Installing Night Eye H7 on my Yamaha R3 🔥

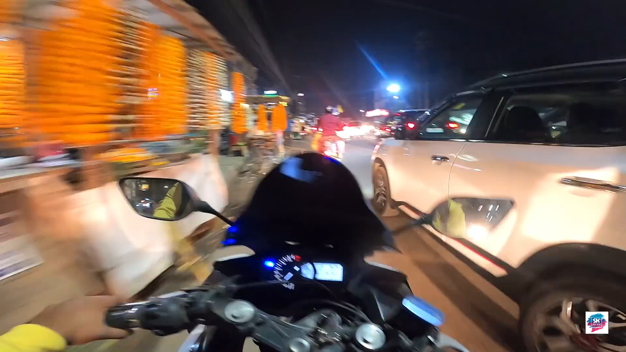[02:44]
ट्रैफिक बहुत ही तगड़ा वाला रुकावट कर रहा हमें पहुँचने के लिए हमारे मंजिल तक, बट कोई ना, आई एम प्लेइंग कूल। देखते हैं कुछ ट्रैफिक फिल्टर कर सके तो पुचुक पचाक करके निकल लेंगे।
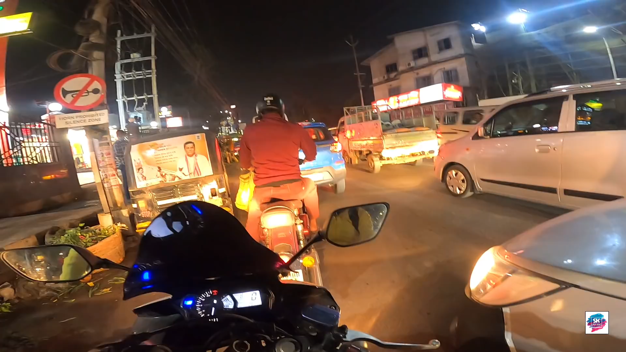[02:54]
ओहो, मुमकिन नहीं है क्योंकि सामने है गोदा मारा गाड़ी यानी कि बुलेट। गलती से भी लग गया हमारा प्लास्टिक बाइक तो ये फिगल जाएगा इसके आगे। इसको सटका लिया है, अभी गैप मार सकते हैं, है कि नहीं।
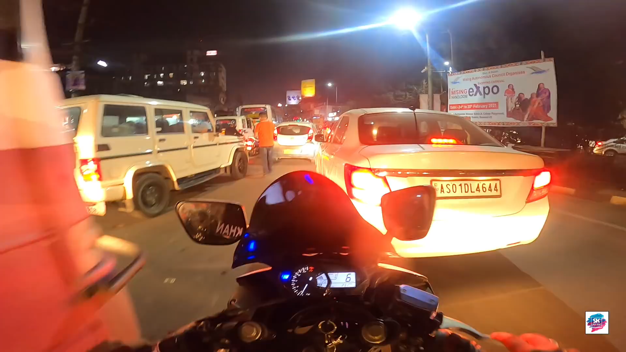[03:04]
चलो, ये रिश्के वाला बाबू राव तो फंस गया ट्रैफिक में।